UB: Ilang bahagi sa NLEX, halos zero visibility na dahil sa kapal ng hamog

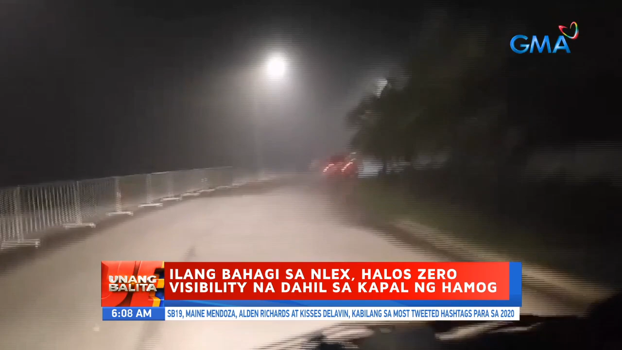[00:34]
Pero in real life, madilim at hirap daw talaga magmaneho sa North Luzon Expressway sa bahagi ng Giginto, Bukawe at Marilaw sa Bulacan dahil sa fog kagabi.